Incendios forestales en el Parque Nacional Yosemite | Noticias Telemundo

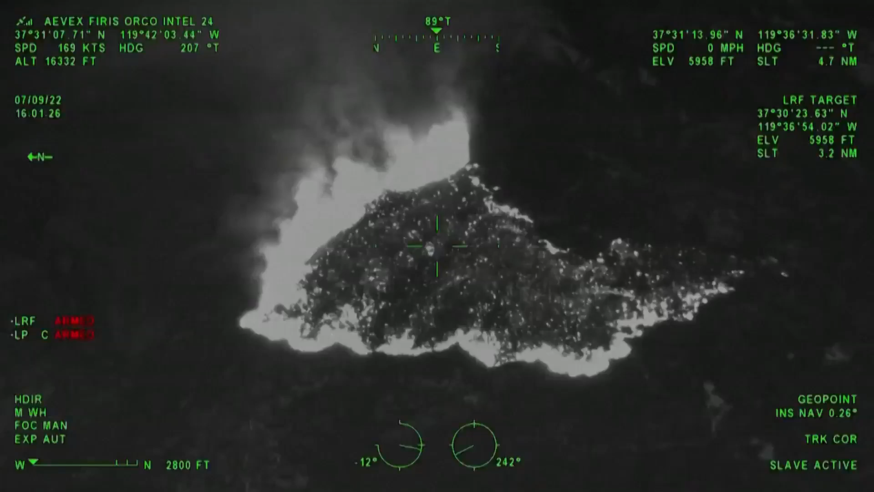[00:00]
Orange County, Intel 2-4 over the Washburn incident, Unisimity National Park, Mariposa County. July 9th, 2022 at 1602 hours. Fire mapped at 1,384 acres. Left side of the screen will be Wawona. Fire is approximately one mile from Wawona now. Fire's edge is active. Coming down the left flank towards the heel, still all active back down towards the Mariposa Grove Road and Wawona Road, bottom of the screen.
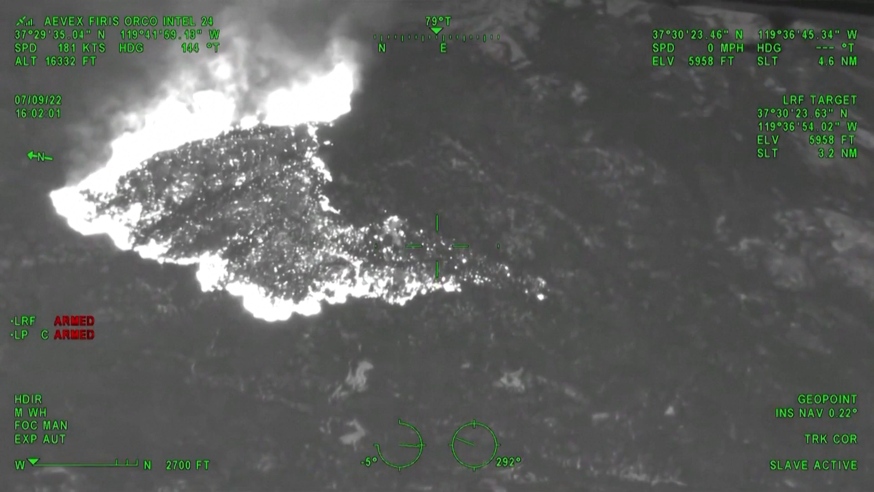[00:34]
If you're following the reticle, we're back down by the heel of the fire, a little less active, slower rates of spread. Beginning up the right flank, reticle is around Mariposa Grove now.
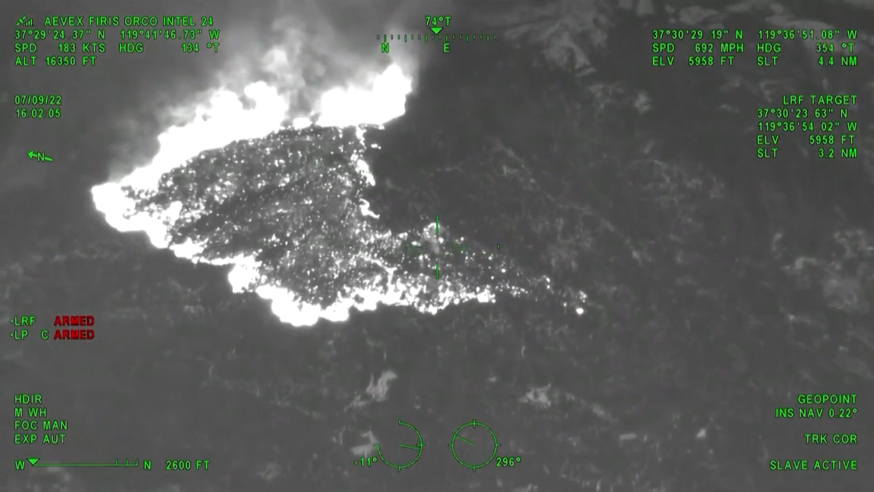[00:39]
The fire is there. Again, fire is not quite as active there.
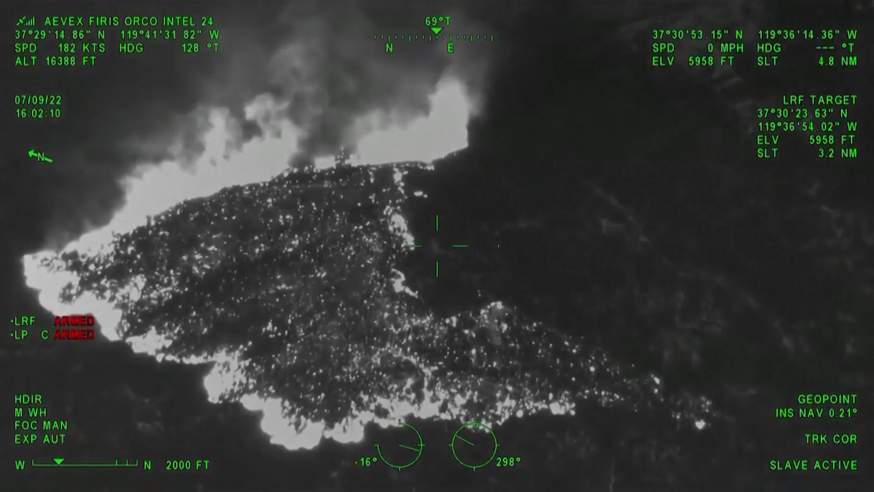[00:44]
Up to the right shoulder, you'll see the fire activity and growth. Few spots, all close, short-range spotting, but again,
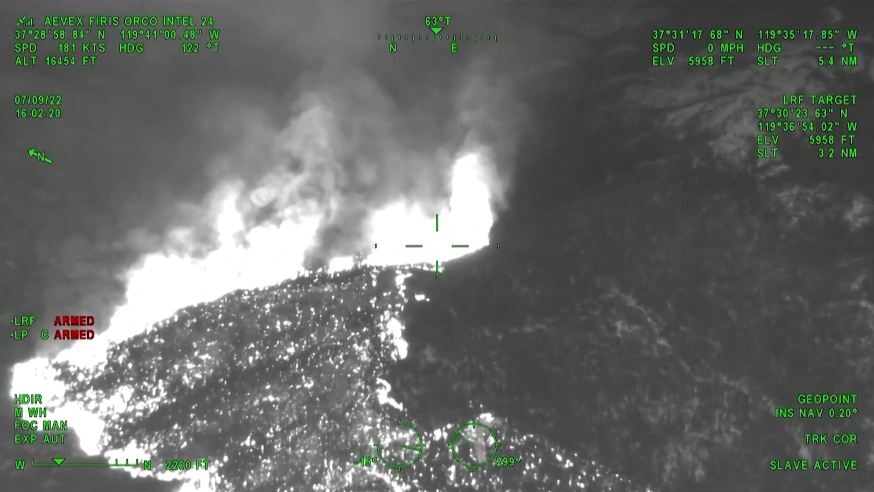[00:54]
fire very active at the right shoulder, far east end of the fire. End of recording.